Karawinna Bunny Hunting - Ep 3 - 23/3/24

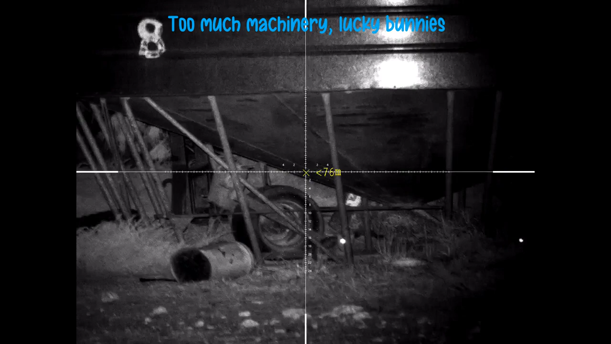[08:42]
A rabbit. No, that's a fly, it flew off. Oh no, that's a rabbit.
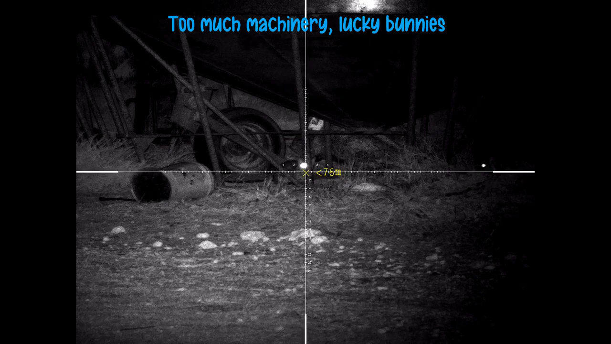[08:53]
No, I can't do it, Alan. Too close to farm here. Trailer and fire.
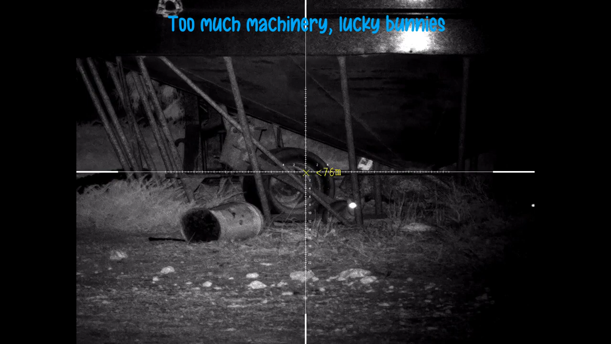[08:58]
The other one, I don't know what that is. Oh, that's a fucking rabbit head.